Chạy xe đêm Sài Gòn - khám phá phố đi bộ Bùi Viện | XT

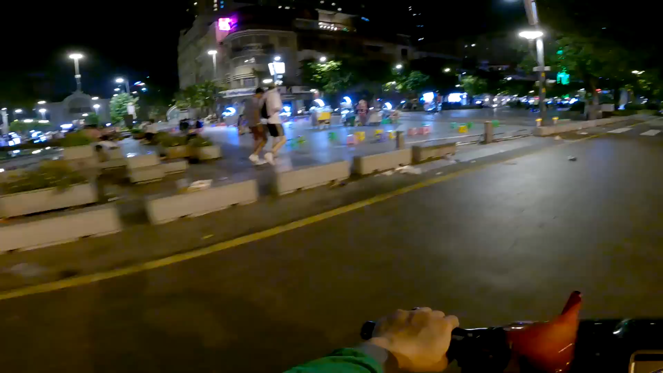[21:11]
Rất là nhiều quán xá, khá là sầm uất. Giờ mình sẽ nghỉ tạm ở đây, hy vọng rằng sẽ có chuyến để về.